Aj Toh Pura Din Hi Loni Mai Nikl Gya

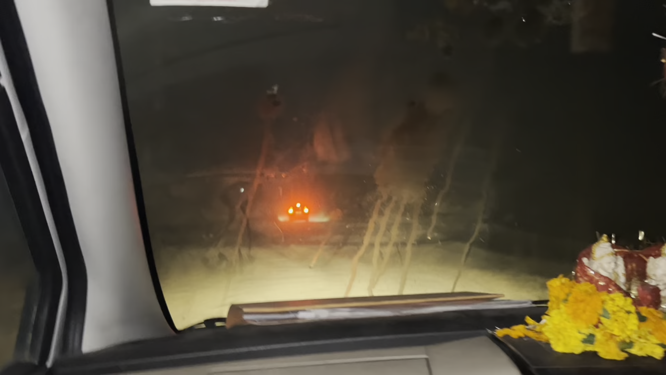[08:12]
धीर है आगे पुफर जी की गाड़ी जा रही है पीछे-पीछे हमारी गाड़ी जा रही है और
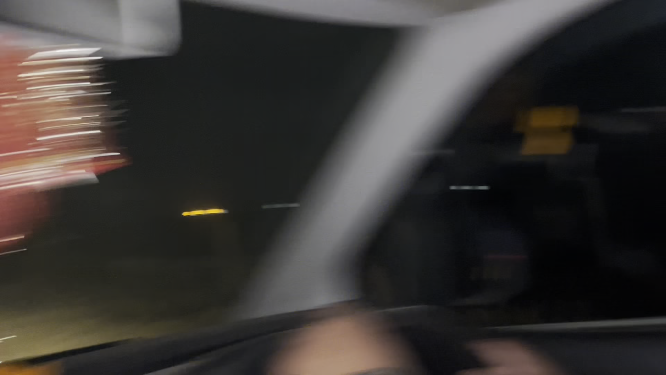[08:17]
बंसती कर रहे है अच विजुए लगज राई और यहां